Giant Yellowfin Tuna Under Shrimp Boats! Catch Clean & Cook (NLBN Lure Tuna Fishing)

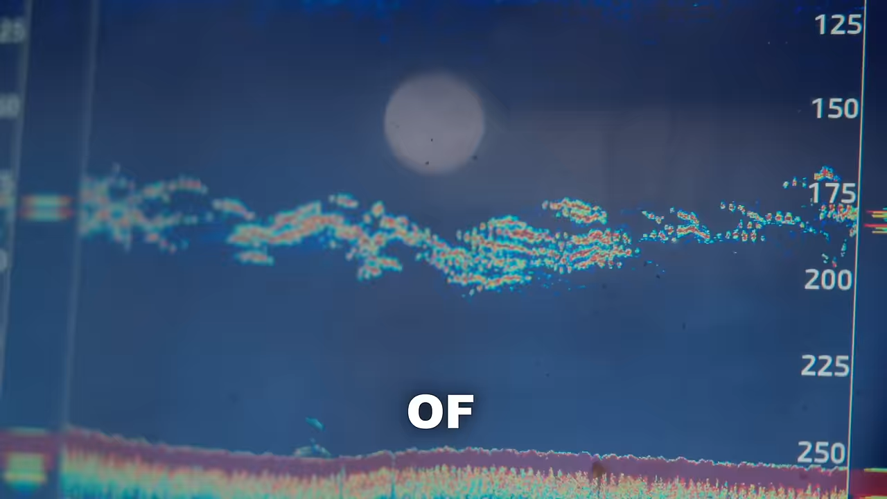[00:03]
Below them, you can find some of the biggest, baddest fish in the ocean.